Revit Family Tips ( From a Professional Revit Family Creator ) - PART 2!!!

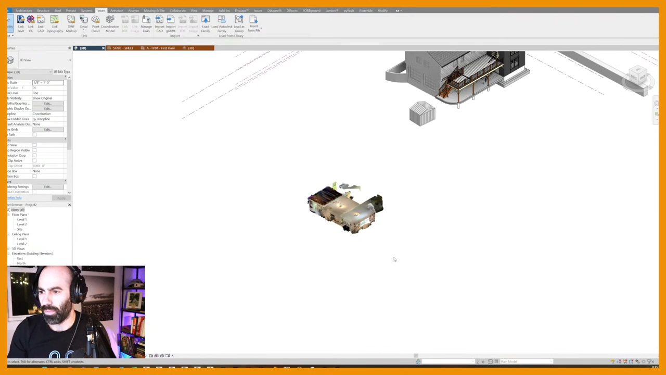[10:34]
And right now, if I look at this laser scan, for example, I can select it, I can move it around.
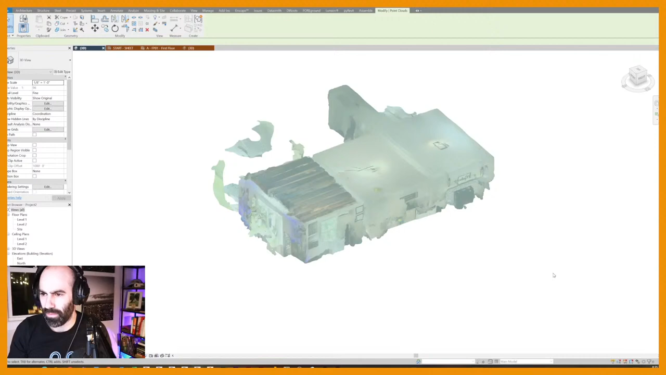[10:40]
If I select this laser scan and I pin it using PN on my keyboard, now I can't select it. This could be useful for some of you if maybe you don't want to hover over a laser scan, for example, and always have it do that.
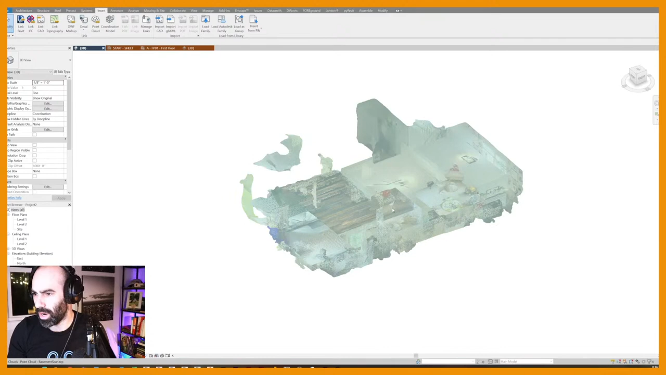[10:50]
And so you pin it, and then you make it so you can't select the pin.
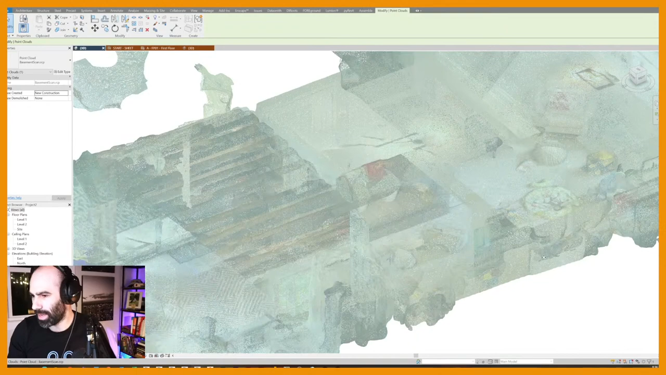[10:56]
The one thing I will tell you with this is always an issue for people, especially beginners, when they realize they can't select something, they don't realize that it's pinned, and then that checkbox is there for can't select pinned elements. The next one next to the left of pin is actually underlay.
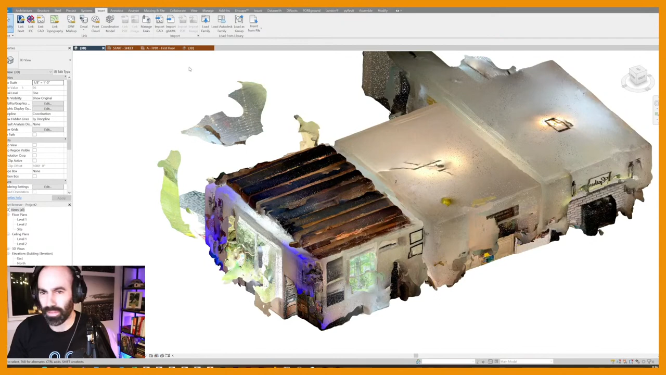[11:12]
So if I jump over to this project here, this view has an underlay of the basement.
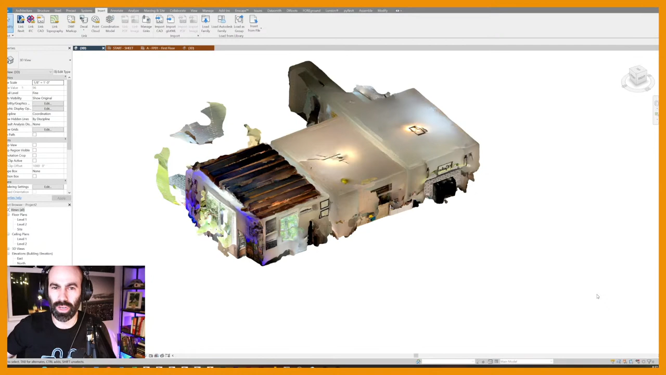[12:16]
So check out those selection items on the bottom right-hand side of your screen.